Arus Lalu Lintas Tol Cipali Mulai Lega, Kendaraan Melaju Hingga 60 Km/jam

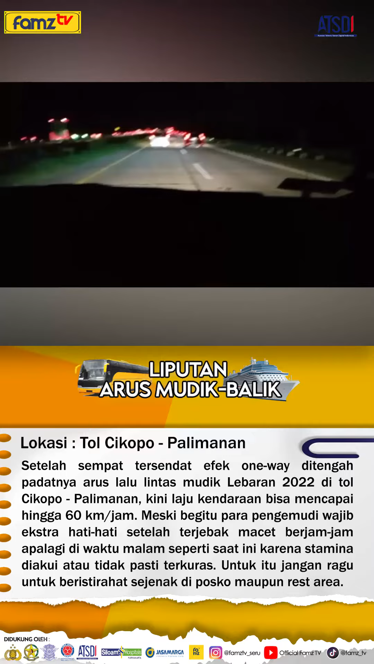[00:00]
Setelah tadi sempat bermacet-macetan, berlambat-lambat di ruas tol Cipali, saat ini harus selalu lintas sudah mulai lancar kembali ya. Kecepatan bisa sampai 60 sampai 80 km per jam. Cuman kita lihat sendiri di bahu-bau jalan banyak sekali mobil-mobil yang memilih untuk beristirahat sejenak.